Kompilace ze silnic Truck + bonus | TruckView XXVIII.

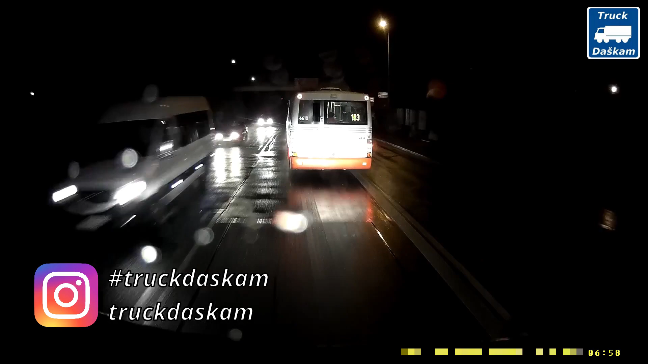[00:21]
Já nevím, to já tomu nerozumím, tak buď jedu na zastávku s blinkrem, a nebo prostě jedu, ne?